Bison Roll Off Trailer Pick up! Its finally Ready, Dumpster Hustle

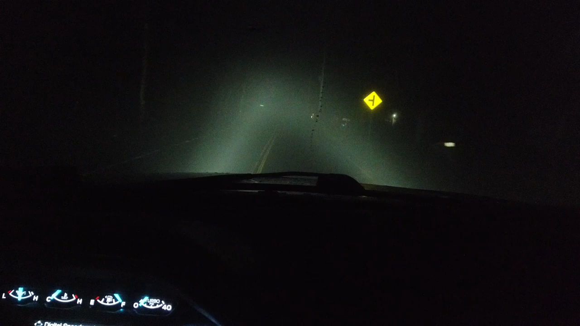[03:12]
46 degrees out while we're driving here yeah we got some heavy fog visibility is uh minimal at best